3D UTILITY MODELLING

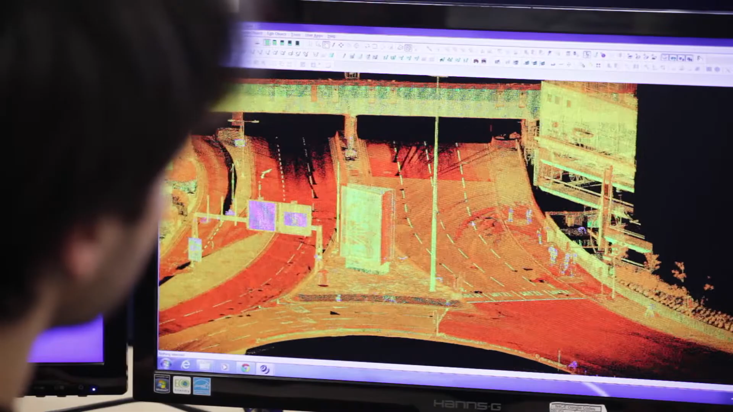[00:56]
We have millions of points with different intensities that can give us everything on the field.